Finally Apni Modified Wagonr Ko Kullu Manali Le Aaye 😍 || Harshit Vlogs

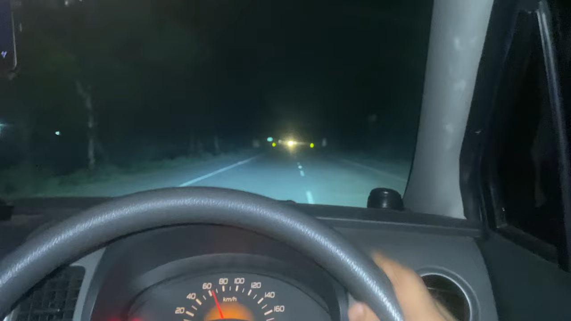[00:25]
ये देखो और ये आया मोड़, बिल्कुल यू टर्न, पता ही नहीं लगने का, आराम से ले,
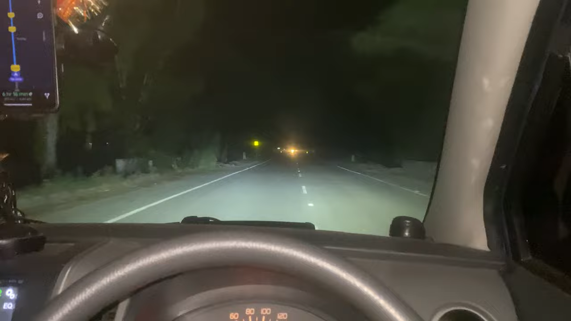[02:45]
1 मिनट क्या, 10-20 सेकंड मैंने बंद कर दिया ना, ठुक देंगे हम कहीं ना कहीं साइड में, मरे पड़े मिलेंगे। ये देखो साइड में जा रही थी ना गाड़ी, हो जाता काम। फक भाई दोबारा देखो नजारा, दोबारा दिख नहीं रहा, ये देखो
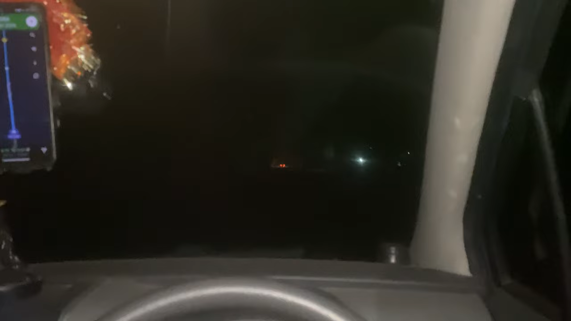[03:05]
गजब सीन, अरे सो रहे हैं सब तो।